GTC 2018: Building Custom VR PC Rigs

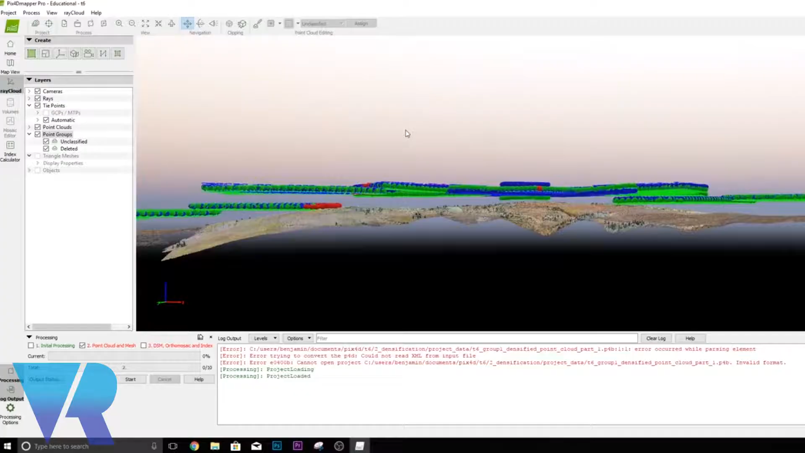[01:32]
and so they've they mapped out this area they put in our program
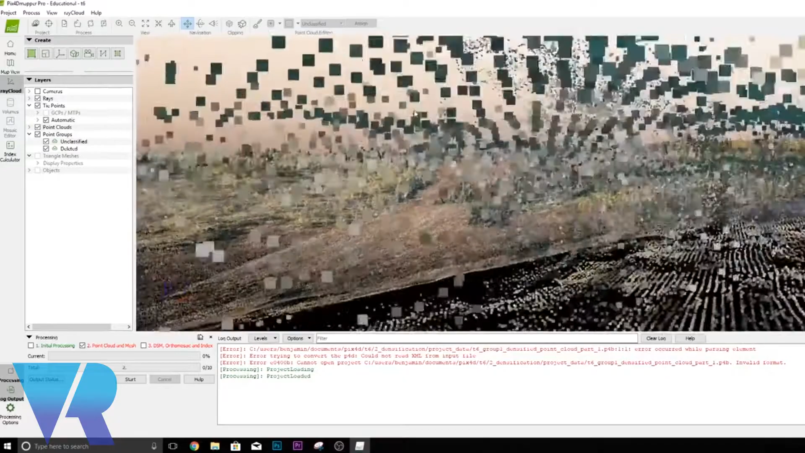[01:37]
called PIX4D where it created a 3d model of the terrain